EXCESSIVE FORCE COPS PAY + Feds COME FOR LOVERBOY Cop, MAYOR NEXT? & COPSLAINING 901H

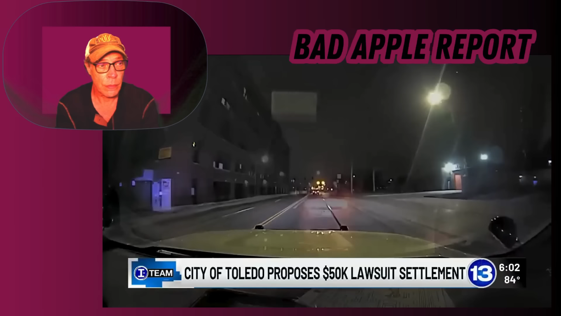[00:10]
Officers pull the driver over and then attempt to get both the driver and the passenger, Kaylin Smart, out of the car. Here's what happens next.